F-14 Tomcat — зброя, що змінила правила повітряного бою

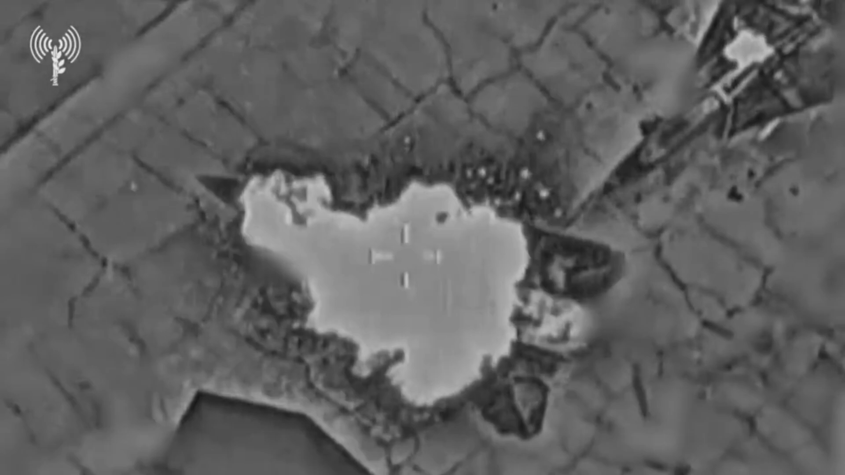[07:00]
унаслідок чого було знищено щонайменше 5 винищувачів F-14 на землі, 2 – в аеропорту Тегерана і ще 3 – на авіабазі в центральному Ірані.